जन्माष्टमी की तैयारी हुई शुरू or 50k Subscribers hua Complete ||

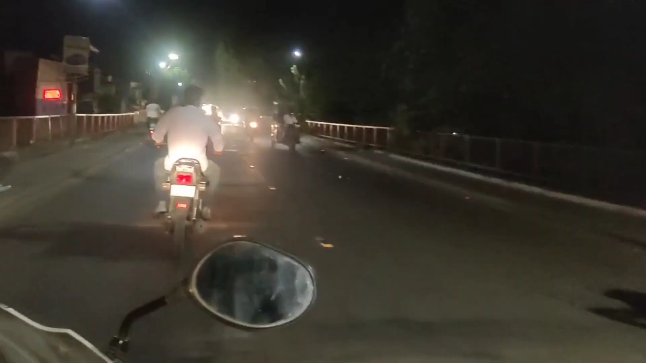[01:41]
से अंपने लाइवर से नीचे उतर रहे हैं तो
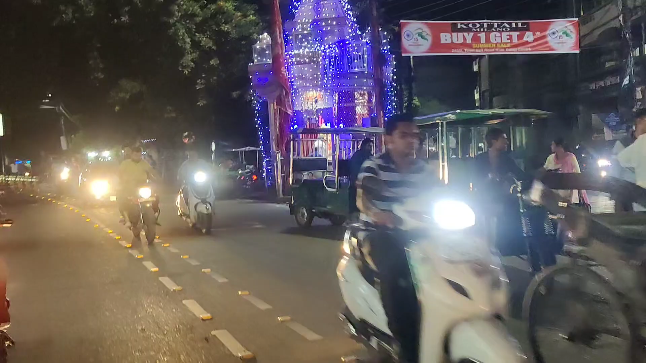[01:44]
भाई यहां पर इसमें पढ़ता है अनुमान जी का मंदिर
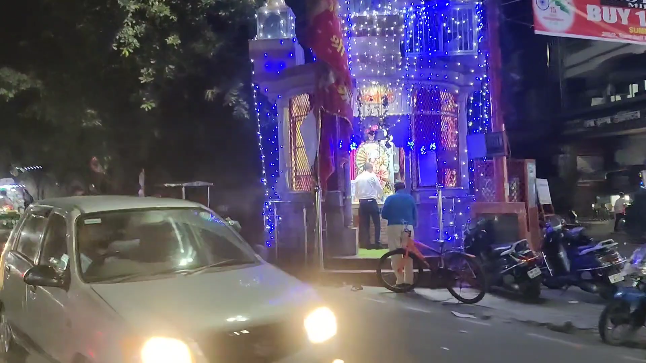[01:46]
जैश्री राम और हमने अनुमान जी के तरशन भी कर लिया है और
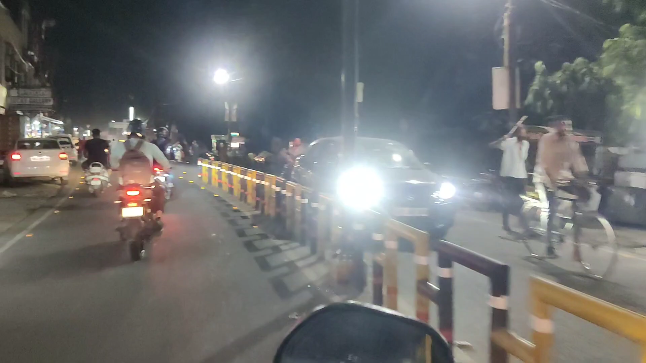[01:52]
आने ही वाला है सिवचोग और आप यहां जरा शेहर का मौल दीए यहां पर कितनी
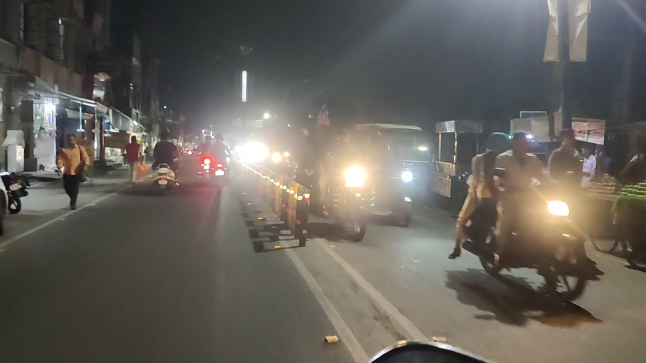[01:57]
जादा जो है रोनक है क्योंकि यहां कि हमारे अधरवाले मार्किट में उसके संडे को बजार बंद जाता है लेकिन यह बन दोते